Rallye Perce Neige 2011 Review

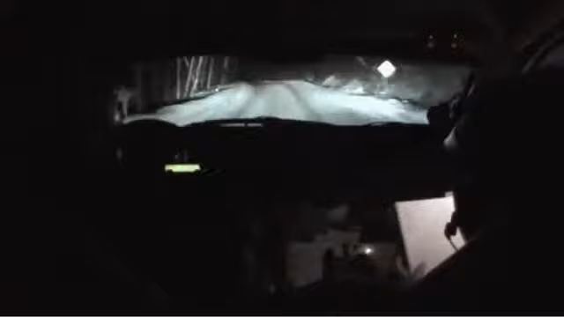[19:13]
polishing the ice to the consistency of a skating rink.